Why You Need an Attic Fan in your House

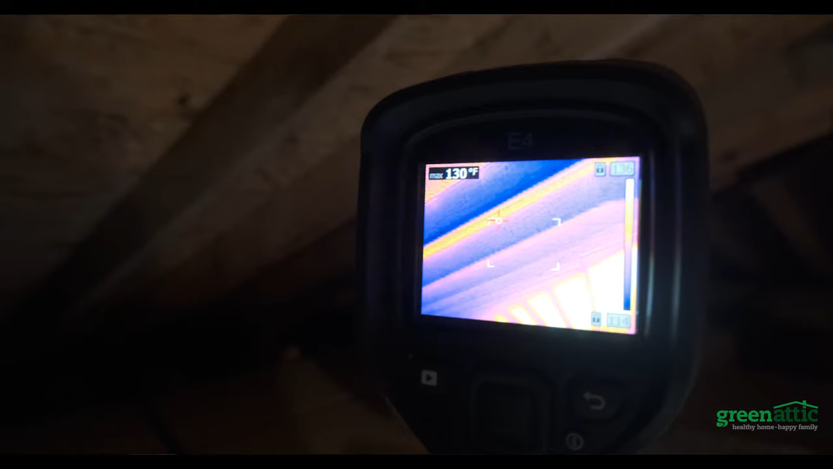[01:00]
On screen: max 130°F
The temperature of the sheathing is 131 right now so the average temperature in the attic is 130. You're trying to cool your home to 72 degrees on the drywall side of the attic and to get all this hot air out of here that's building up from radiation from the sun.